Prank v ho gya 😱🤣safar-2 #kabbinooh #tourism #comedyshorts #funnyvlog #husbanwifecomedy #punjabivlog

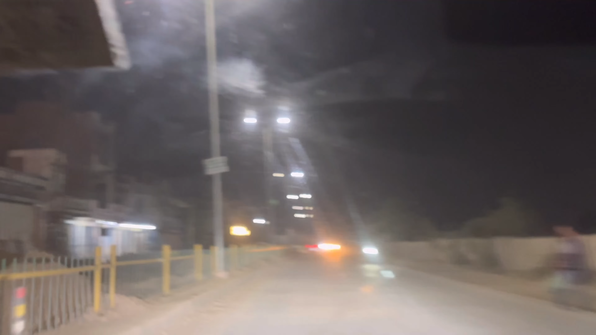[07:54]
ਦੇਖ ਲਓ ਜੀ ਹਨੇਰਾ ਬਹੁਤ ਹੋ ਗਿਆ ਆ ਤੇ ਅਸੀਂ ਪਹੁੰਚ ਗਏ ਆ ਜਿੱਥੇ ਮਿੱਟੀ ਮਿੱਟੀ ਬਹੁਤ ਹੈਗੀ ਆ ਕਿਹੜੀ ਮਿੱਟੀ ਹੈ ਯਾਰ ਹੈ ਧੂਲ ਮਿੱਟੀ, ਇਹ ਧੂਲ ਮਿੱਟੀ ਆ ਬਹੁਤ ਜ਼ਿਆਦਾ।